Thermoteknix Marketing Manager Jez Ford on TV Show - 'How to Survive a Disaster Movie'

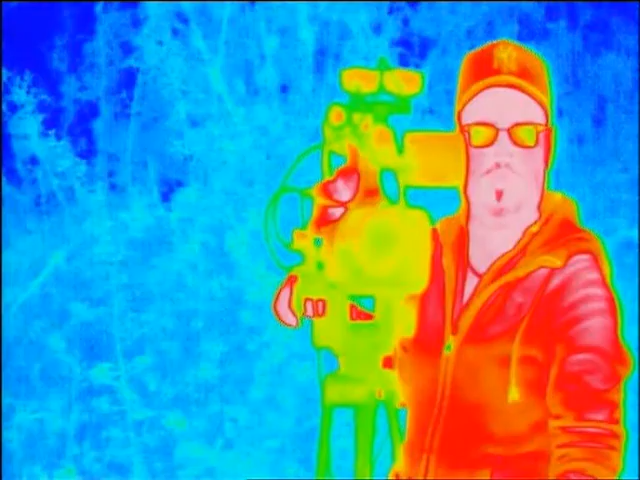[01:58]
So I can see the cameraman there.
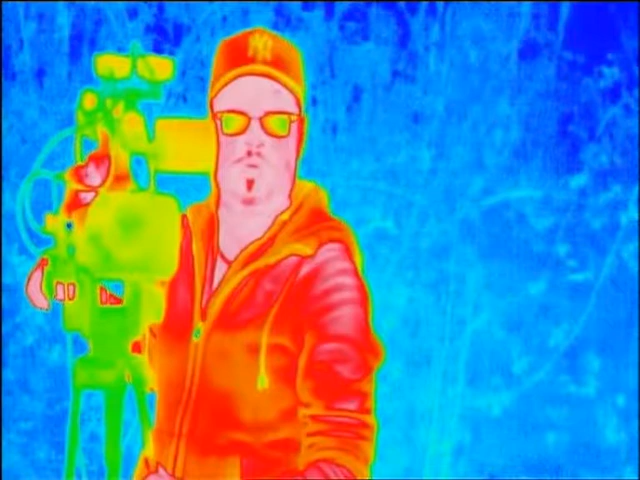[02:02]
Even through his clothing, he shows up very clearly against the background, because he's simply a completely different heat from his surroundings.
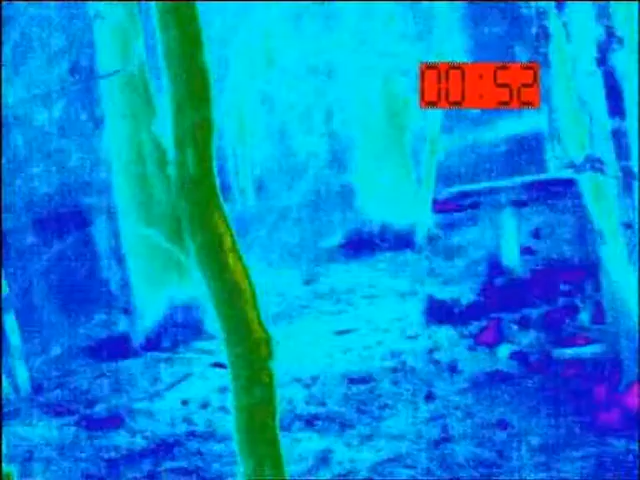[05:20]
Jez is looking for colour discrepancies in the heat signature of the woodland to try and find me.